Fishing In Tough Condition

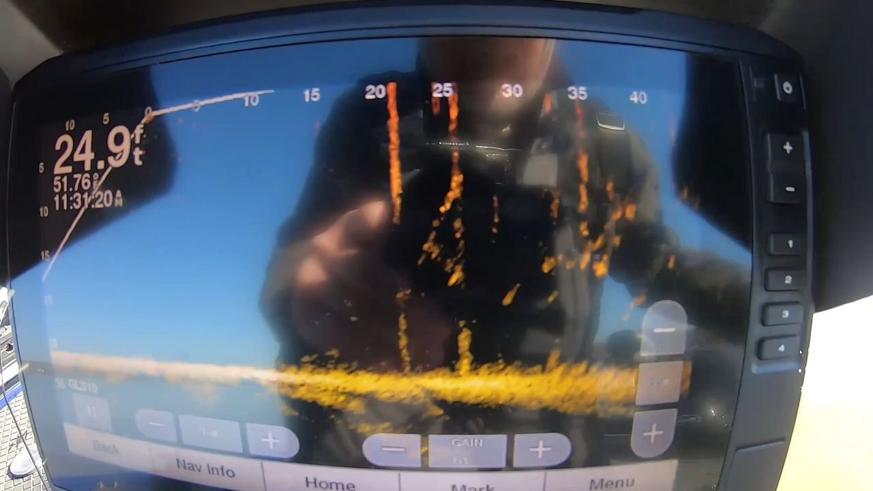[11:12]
On screen: depth 24.9 ft
Like see right here. See these dark spots right there. That's what he was.
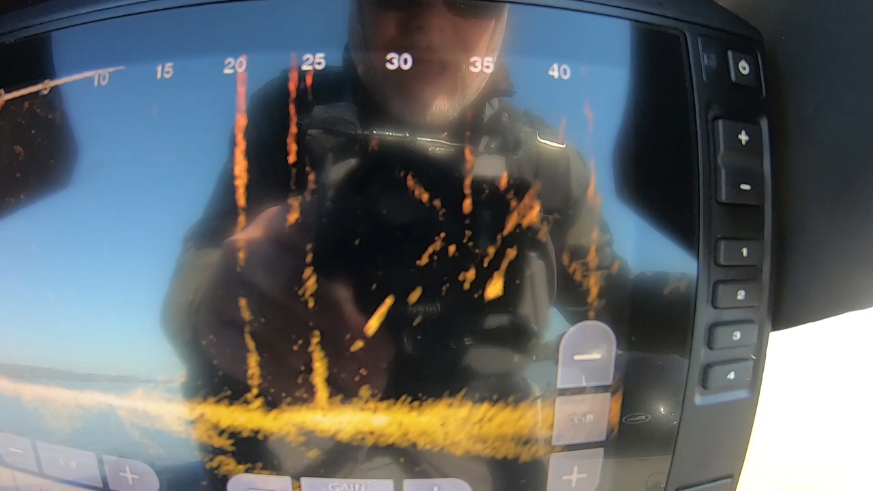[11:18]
He was one of those yellow spots. Can y'all. I don't know if y'all can see it right there. I'll stop the screen if you want me to.
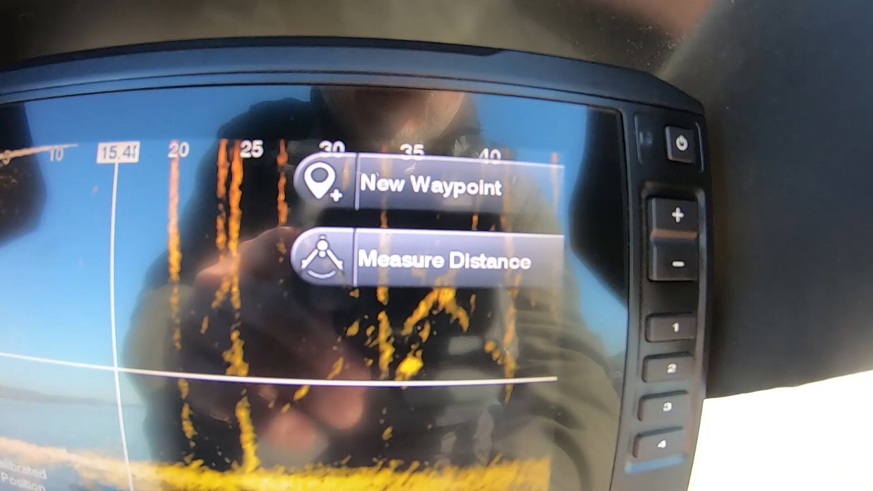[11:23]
Right there. Y'all can see it's a bright yellow spot. I'm going to put it back now. Those two. That's a crappy.
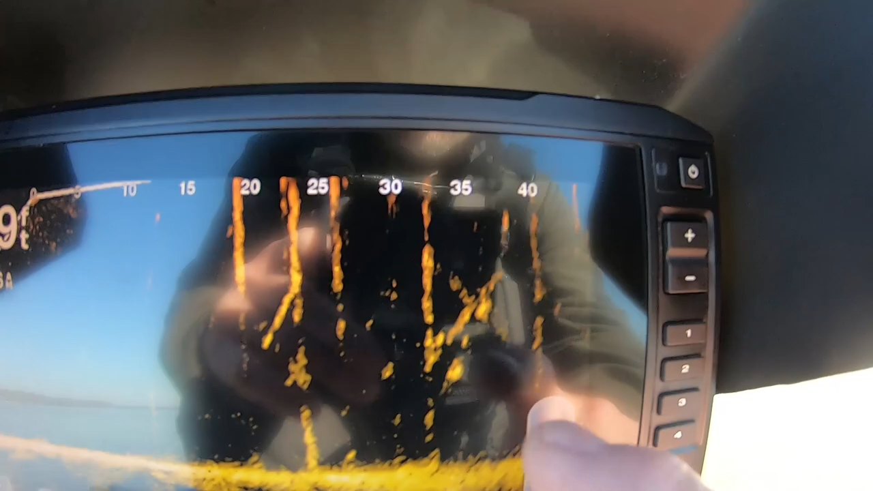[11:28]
That's a crappy. Oh baby. You got to watch this touch screen.
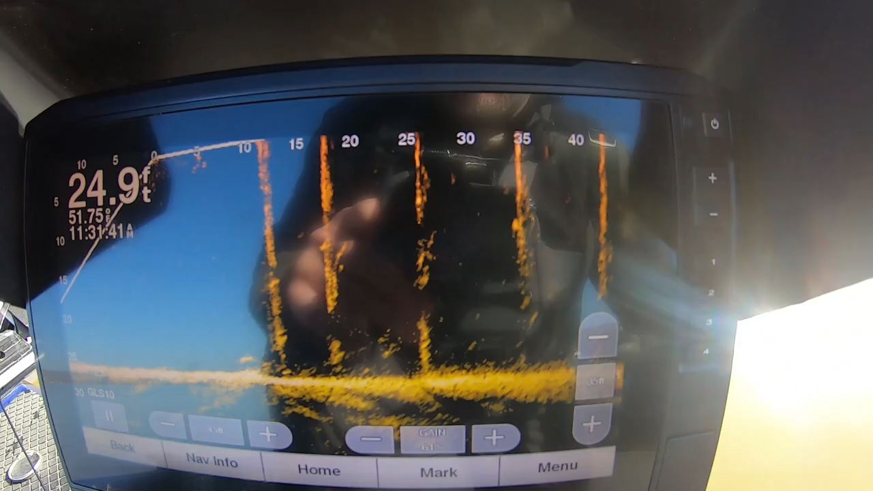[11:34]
On screen: depth 24.9 ft
I love it. But you got to watch you touch it. You change things. All right. I'm looking around. I'm moving the scope. All right.
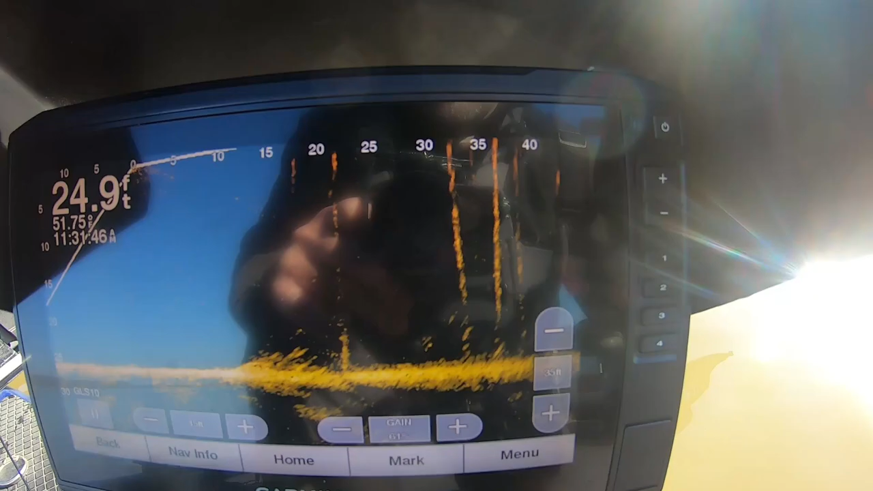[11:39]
On screen: depth 24.9 ft
It's only two I see in that area. But that's what I'm doing guys. I'm running this dock. Looking for those bright yellow spots. And then I'm casting at him. And he came out of that stall right there. He was on back there.
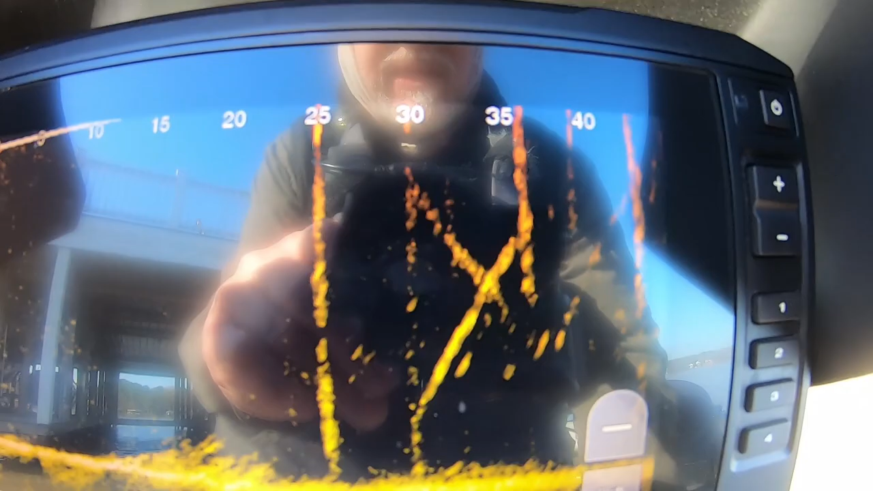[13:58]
All right. You see the X braces there can't see. That's back in. You're seeing the X braces that's on this thing going this way. But there's some across these openings too.